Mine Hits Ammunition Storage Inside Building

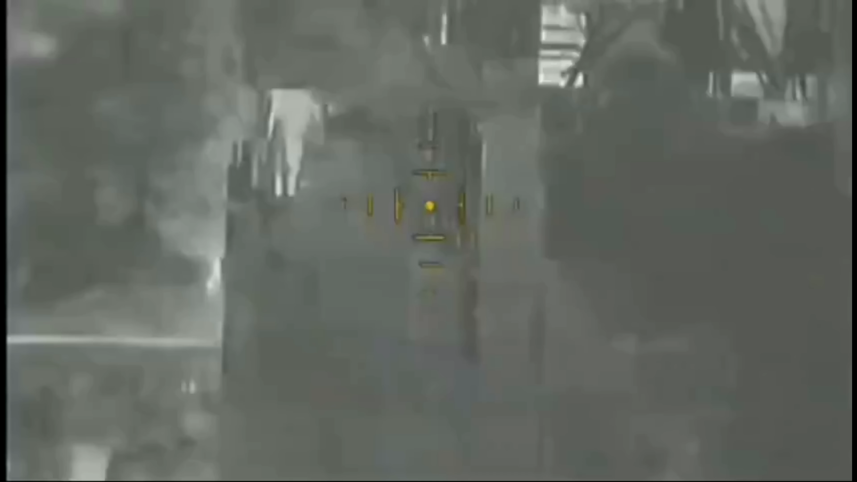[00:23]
which works perfectly here to be dropped through a roof before exploding inside the building,